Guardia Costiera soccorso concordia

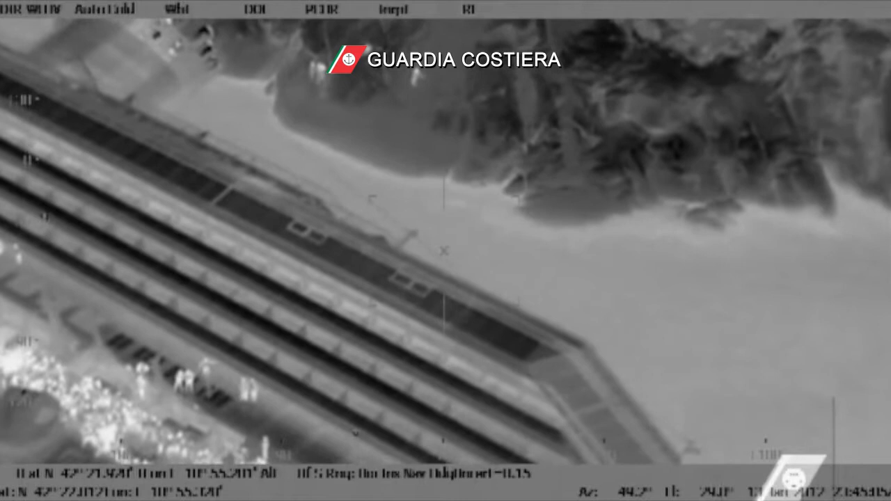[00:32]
2, 1 scarico massa effettuato,
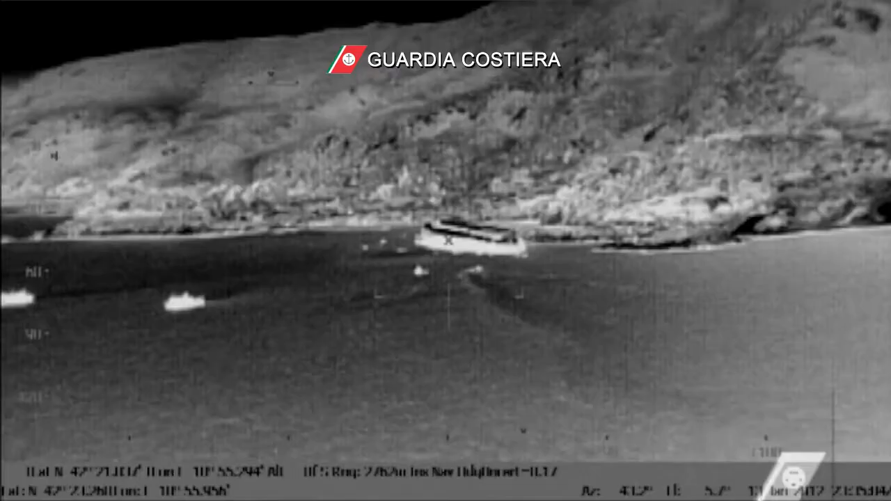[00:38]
recupero 4, comunque K Marco guarda davanti a te c'era
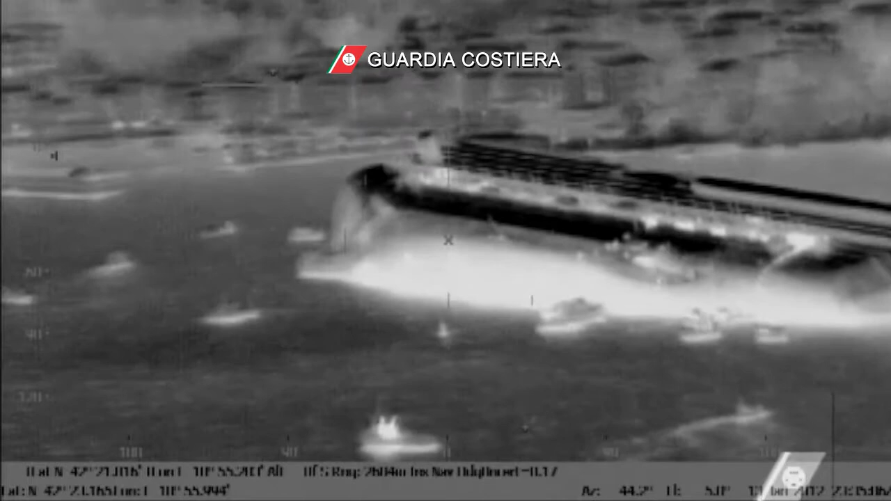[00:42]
un'altra defurzone in prova proprio da sole che loro molto probabilmente non escono
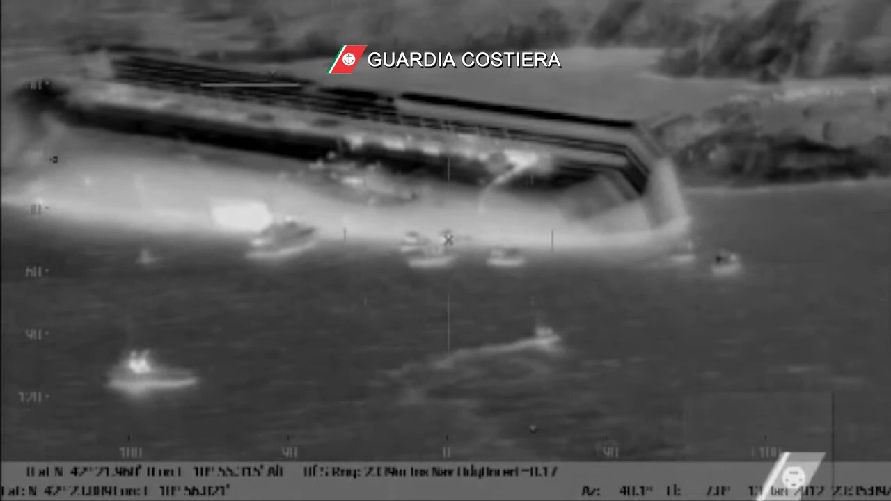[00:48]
a uscire di lì se vai continui da dove ti ho calato
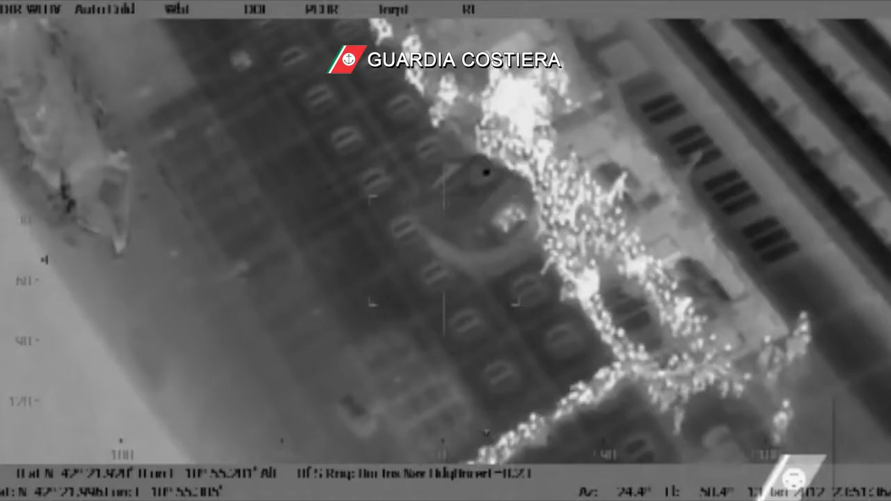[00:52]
vai verso la frua sono
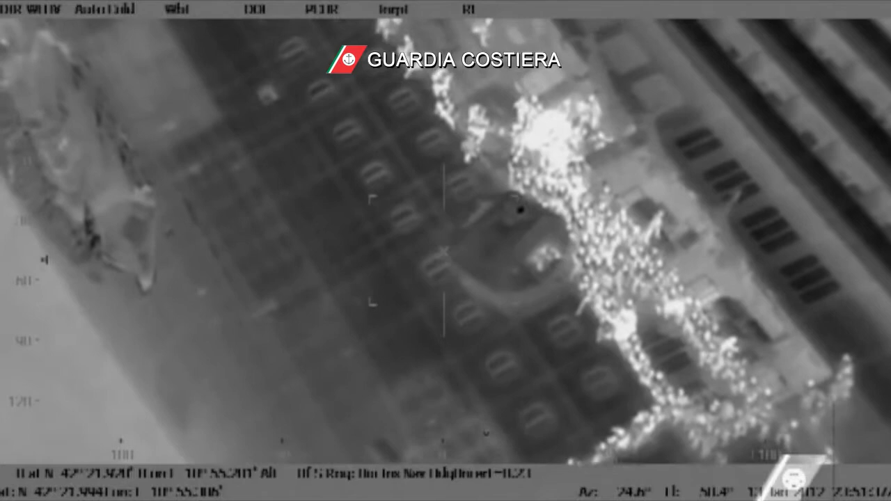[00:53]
sotto e non da sola e da sole mi facevano segnale allora io vado verso la prua eh sono due persone Marco due persone che sono proprio nella discesa della prua che va verso mare
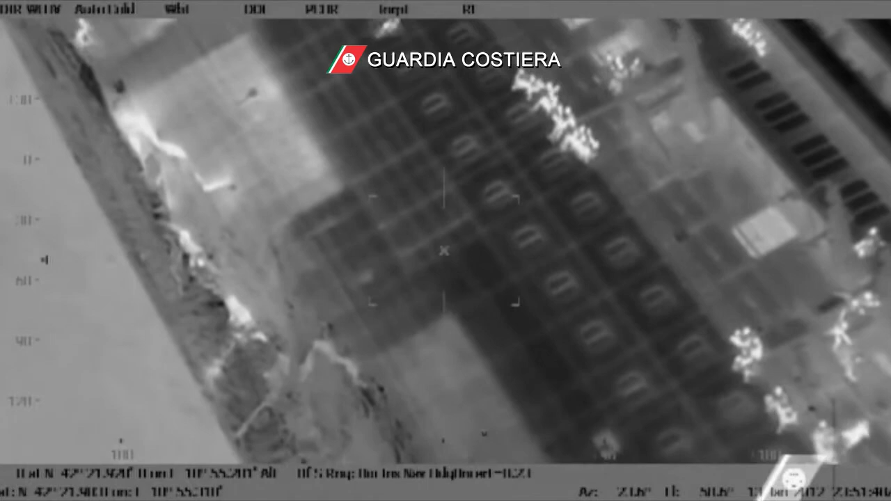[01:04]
affermativo sono quelle che dicevo sono tranquille e hanno possibilità di uscire di lì?
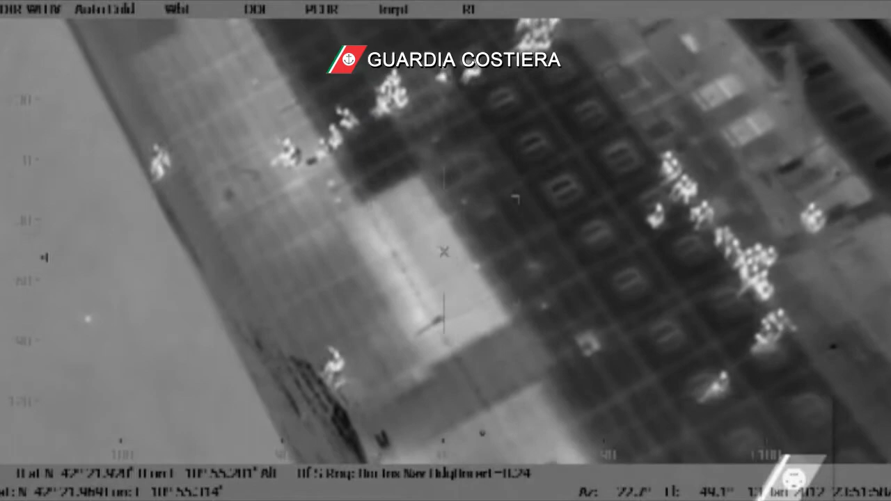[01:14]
se valuti invece che di lì le vedete o loro non possono uscire o feriamo noi?
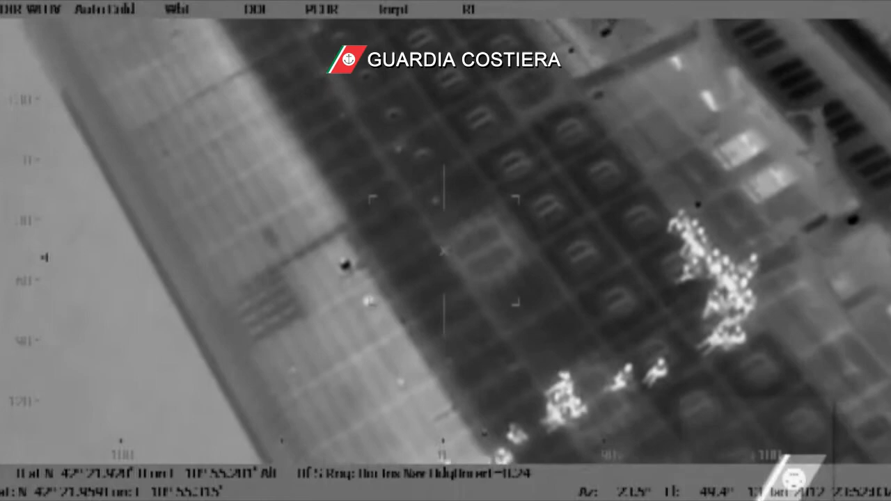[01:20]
Faccelo sapere perché sono proprio in un'asola della prua quindi anche col vericello bisogna fare attenzione a darle a prendere col cestello? nessuno riescono a venire da sole Marco pensi che anche col cestello sia difficile buttarlo lì dentro?